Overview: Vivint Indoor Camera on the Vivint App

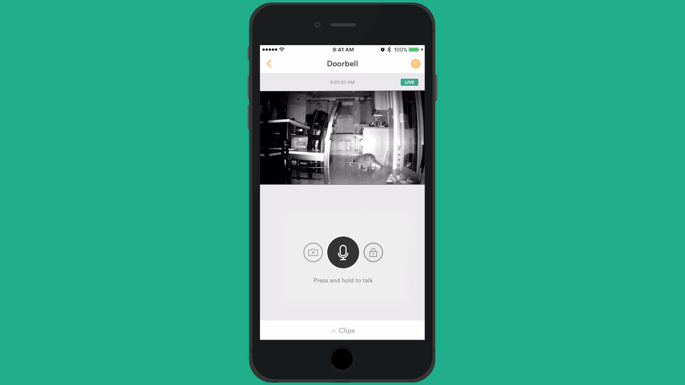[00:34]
You can also take a snapshot with the camera icon or access your door locks and security settings with the lock icon. You can turn your phone sideways to view the camera in full screen. If you would like to view clips from your Ping camera, tap the clips button from the bottom of the live feed screen.